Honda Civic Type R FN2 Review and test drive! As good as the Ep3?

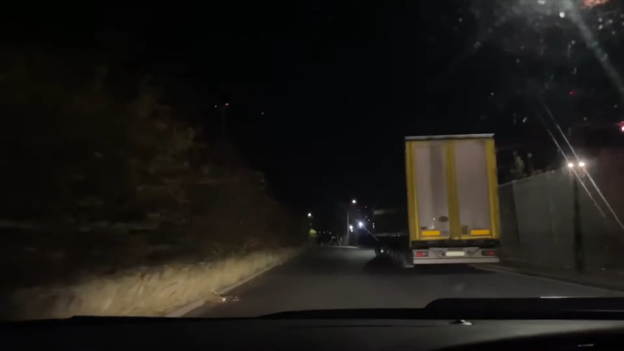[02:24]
a good position you can see the speedo you can see everything that you need to see all the controls or you know within reach you don't have to stretch massively everything's nice and bright inside here um i'm on a straight road as you can see so let's drop it down here let's give it some so yeah as you can see vtech's kicked in
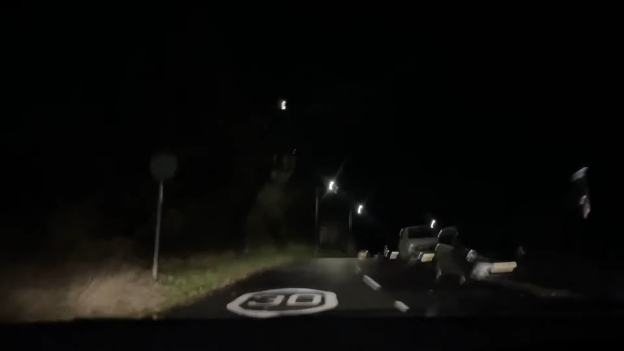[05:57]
you can definitely you know turn it around corners i'm not worried that it's going to slip or anything like that you know because it's front wheel drive um in a rear wheel drive you get that where you're going to take a corner the road is a bit wet
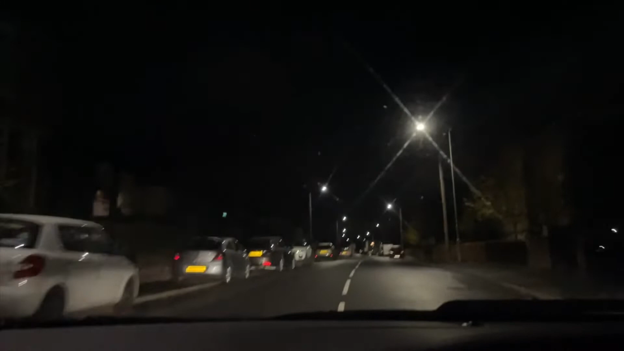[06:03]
is it going to slip you know i've driven rear wheel cod and i know what they're like in the wet and with this you can definitely take it around you know bends and corners in confidence speed bump speed bump speed bump
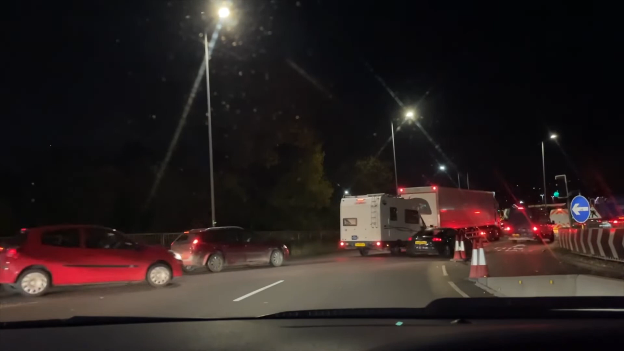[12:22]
seems to be a lot of traffic here today wants to close the motorway because we are quite near the motorway to be fair